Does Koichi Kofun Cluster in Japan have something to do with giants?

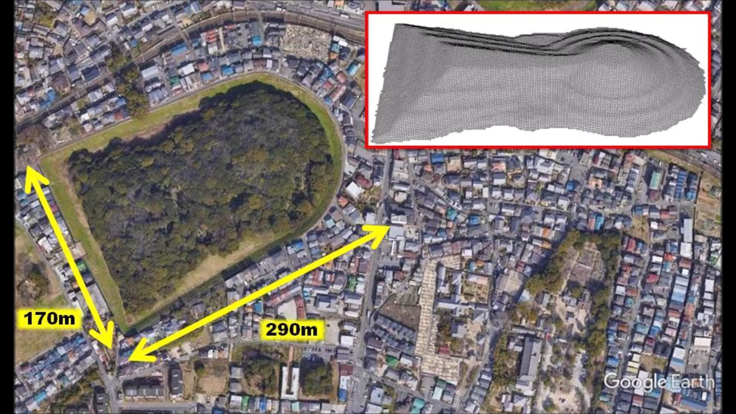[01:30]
The dimension of 290 meters by 170 meters is much smaller, but it is nevertheless gigantic.